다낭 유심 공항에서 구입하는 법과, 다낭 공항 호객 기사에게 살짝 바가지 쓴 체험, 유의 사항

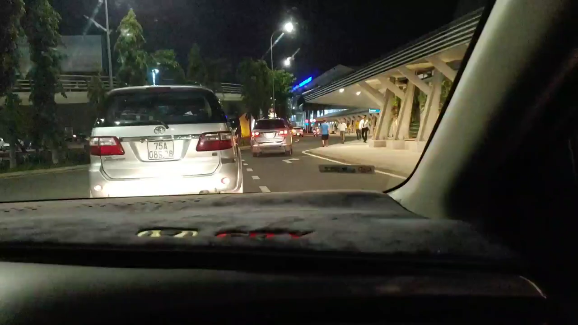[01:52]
그냥 뭐 저 탔습니다 52만동인데 그냥 48만동 아 네 지금 다낭 시내로 가고 있고요
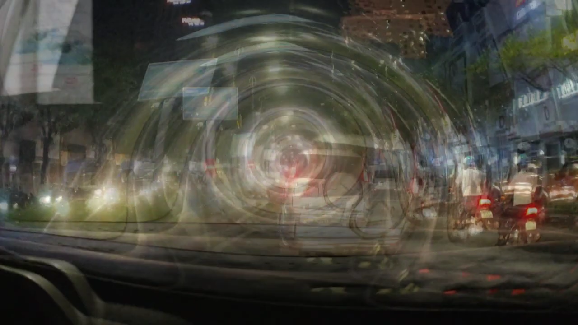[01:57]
고항에서 그 비케 해변이 있는 곳이 한
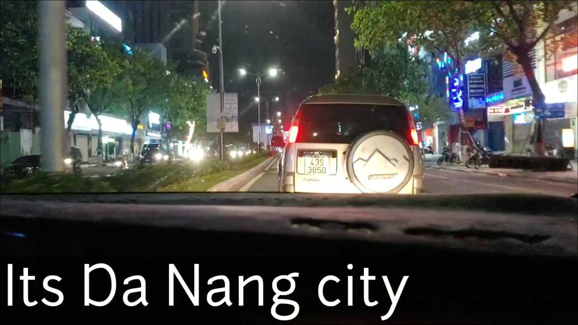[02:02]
15분 정도 네 늦으면 15분 좀 빠르면 한 10분 안에도 갈 수 있는 거 같아요 네 근데 와 다낭을 봤는데
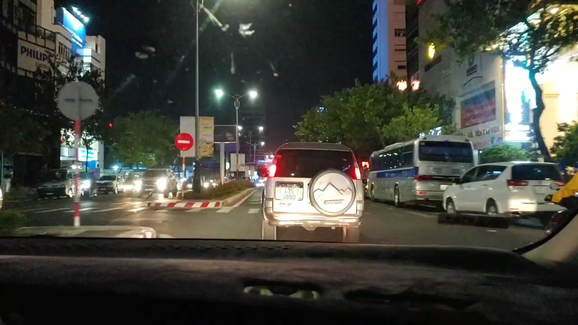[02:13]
아 잘 발전되어 있네요 고항 가는 길에